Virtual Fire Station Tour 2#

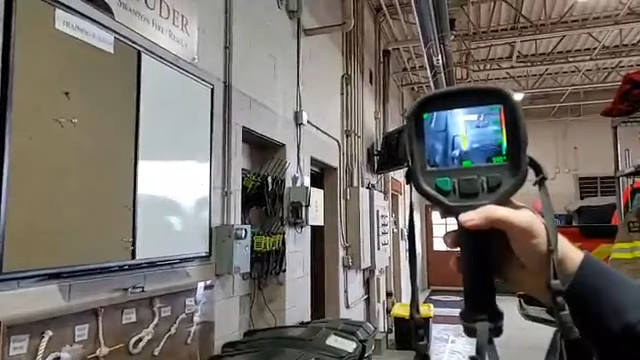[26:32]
The ceiling is 450 degrees. 400, 300. What on earth is going on? What do you think? I'm trying to look up at the ceiling there normally. That's our heaters. Our heaters are on right now.